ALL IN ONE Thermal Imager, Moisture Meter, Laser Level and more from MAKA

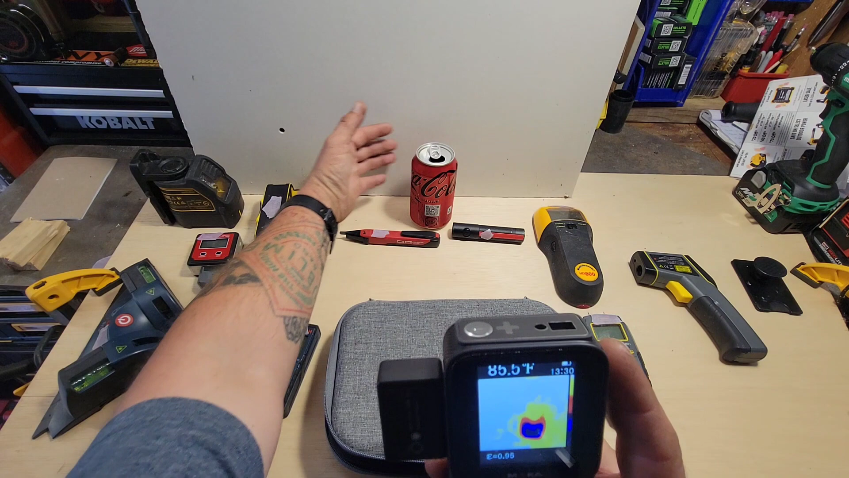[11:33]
I'll bring my hand in, since that's much warmer, you can see that change in the palettes. If you press up and down on the buttons, it changes how opaque the color palette is so you can actually see where that temperature is coming from. That's pretty neat. I like that. Let's move the can and I'll show you one more time with my hand.
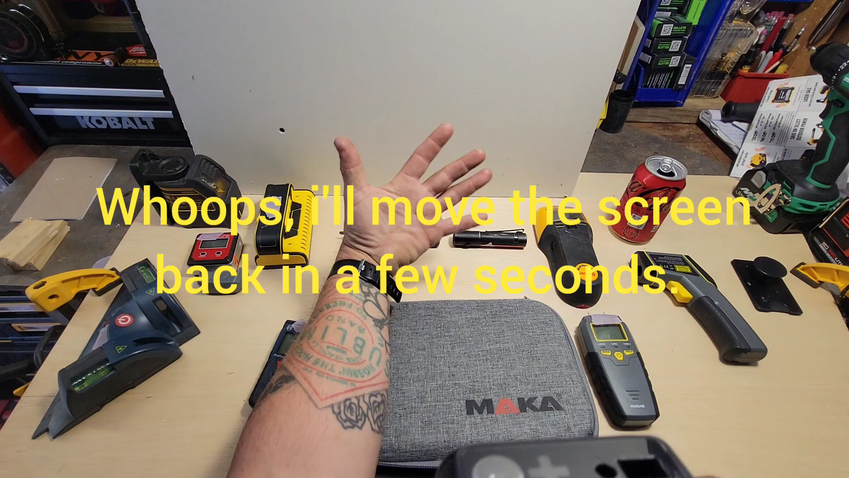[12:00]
So there's your imaging. One push, you can start to see my hand. Two pushes. Three clicks.
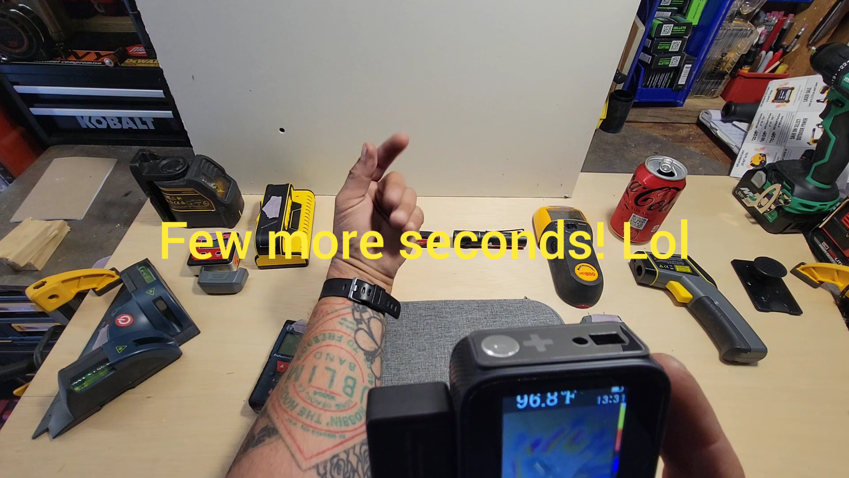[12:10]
On screen: spot 96.8°F
There you go. You can see my hand and like a ghostly color palette. It has temperature, 97.7,
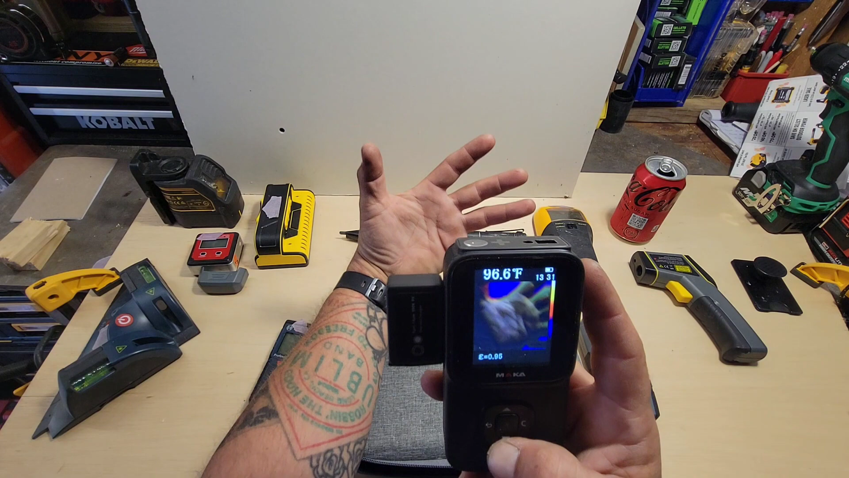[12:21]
On screen: spot 96.6°F
96.6, there we go. Now it's just a screen with no imaging color on it. Still keeps the temperature up in the top left corner. Works really well.